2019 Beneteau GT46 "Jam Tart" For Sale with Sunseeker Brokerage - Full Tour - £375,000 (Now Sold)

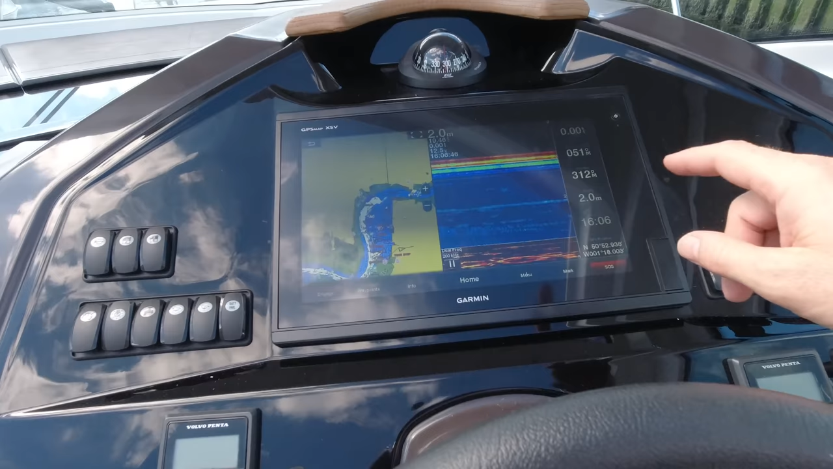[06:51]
On screen: depth 2.0 m
so we've got an upgrade to a 16 inch color garmin display here and we've got the fish finder module you'll see running here on the right of the screen and currently in a chart format to the left we've
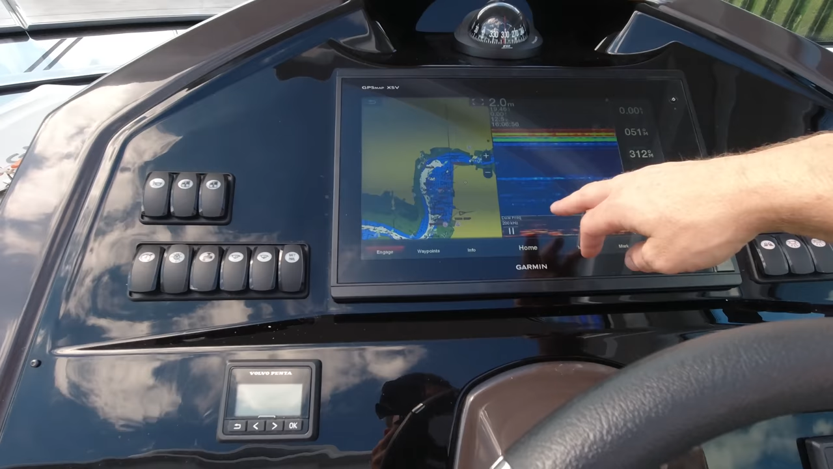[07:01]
got the option of things like engine information on here with gauges